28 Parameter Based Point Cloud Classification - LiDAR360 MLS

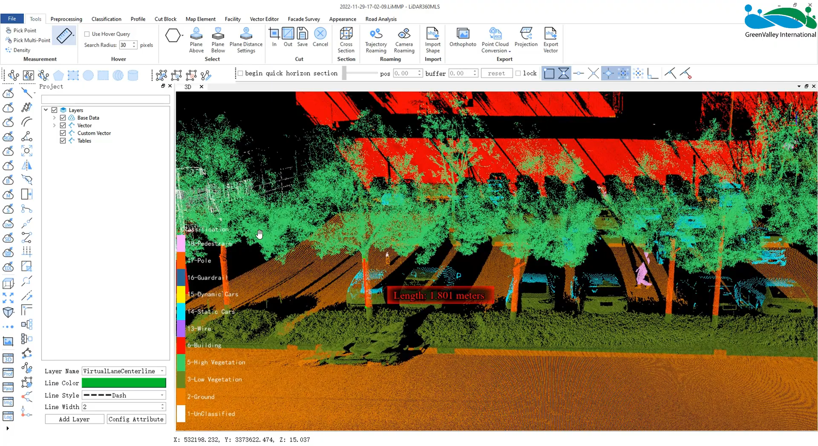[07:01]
and can see here that it is about 3 meters.
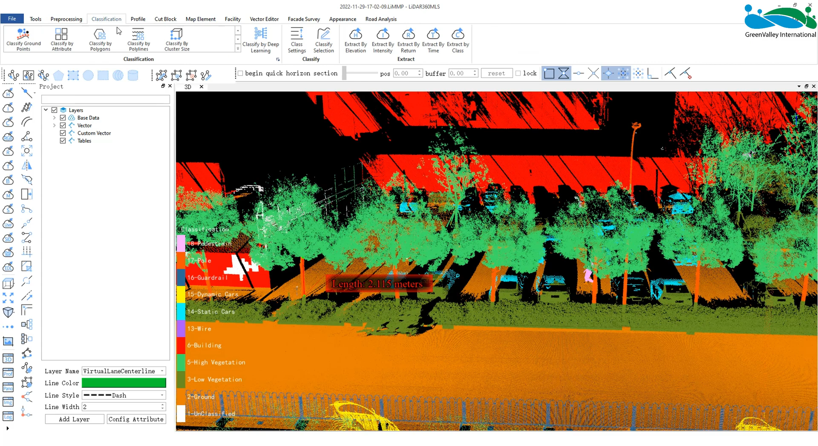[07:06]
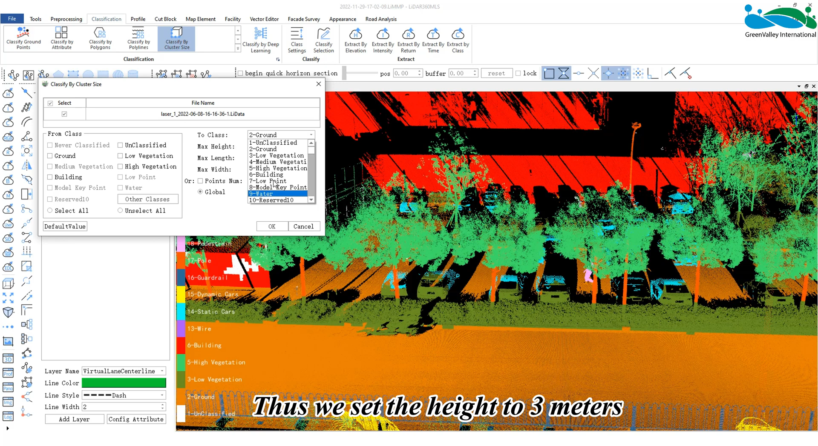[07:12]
Thus, we set the height to 3 meters, and the width and length at 1 meter.
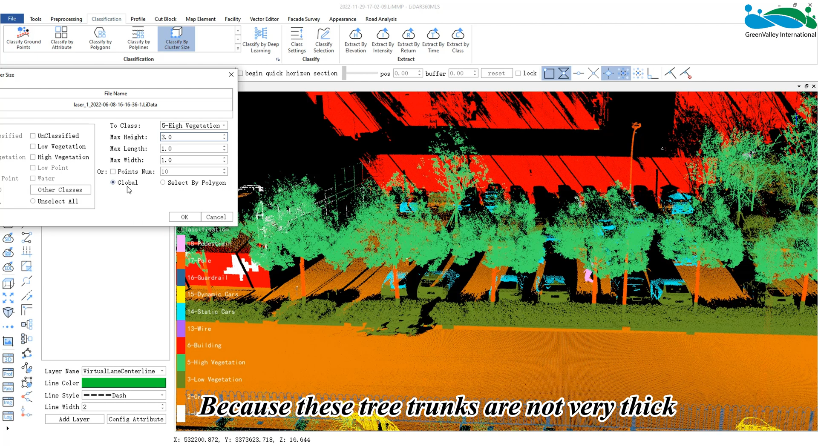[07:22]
Because these tree trunks are not very thick, we can also choose the global mode, which allows the user to cluster and classify all the data in the project.
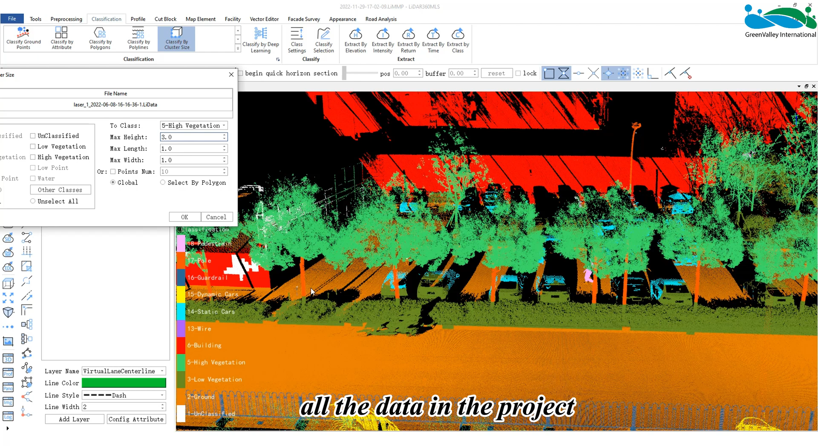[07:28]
Alternatively, we can choose Select by Polygon mode.
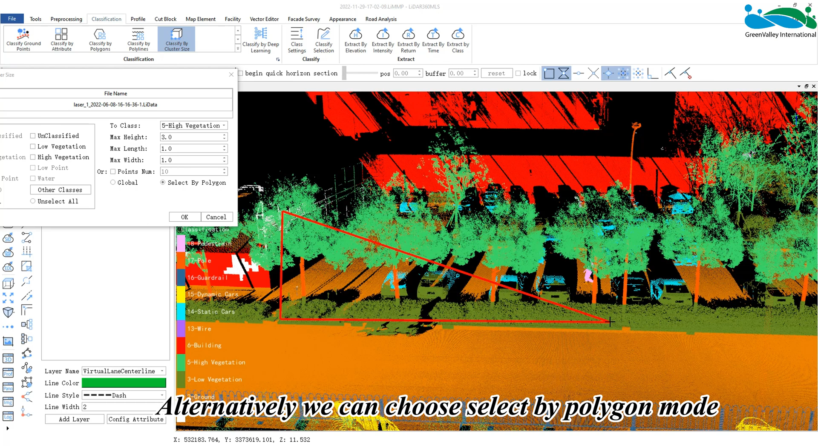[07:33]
It is recommended to use Select by Polygon for data with large expanses of area.
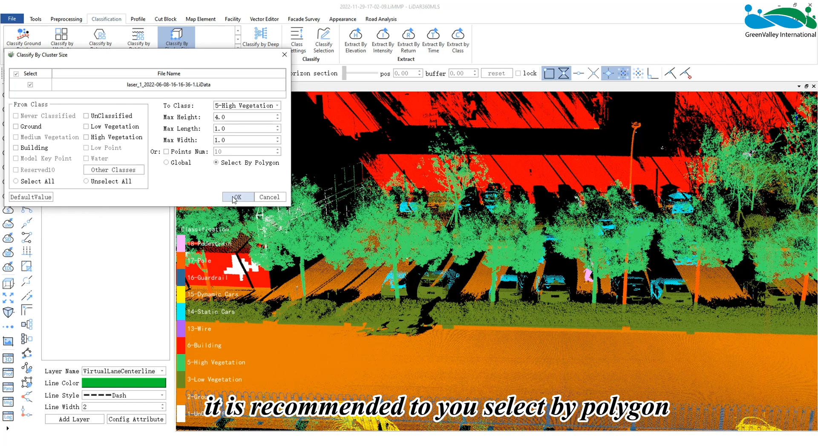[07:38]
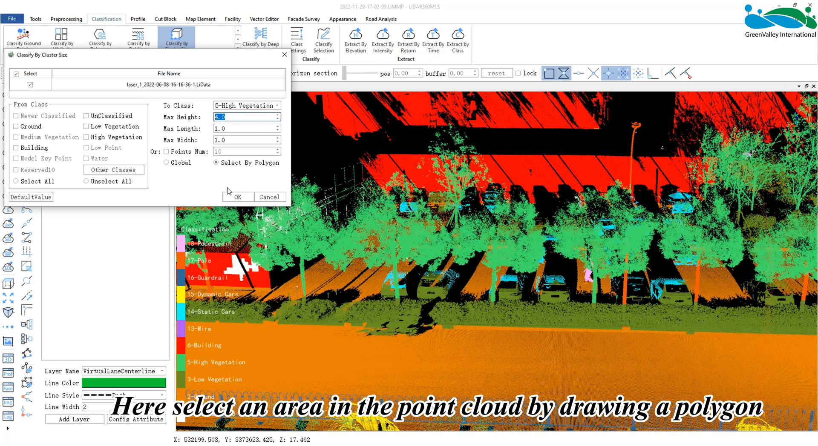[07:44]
Here, select an area in the point cloud by drawing a polygon, and click OK.
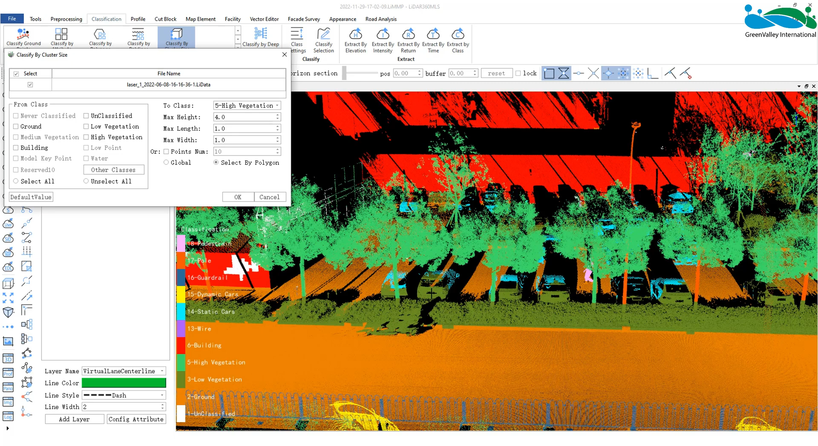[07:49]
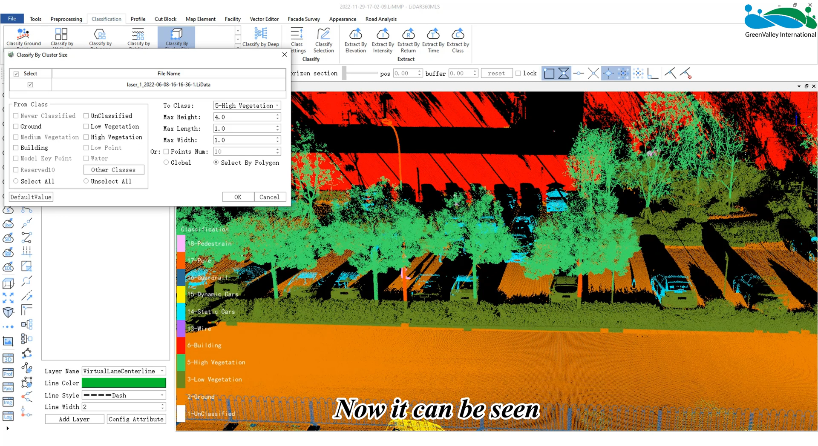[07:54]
Now, it can be seen that the tree trunk has been quickly divided, and this value can be adjusted in real time while continuing to classify.